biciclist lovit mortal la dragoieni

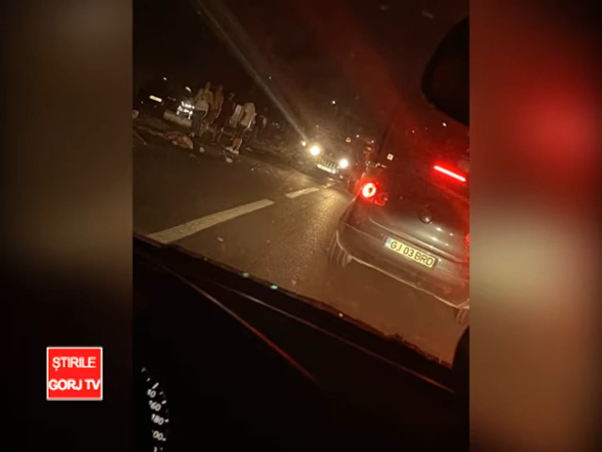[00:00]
Azi noapte s-a blocat circulația minute bune la intrarea în municipiu.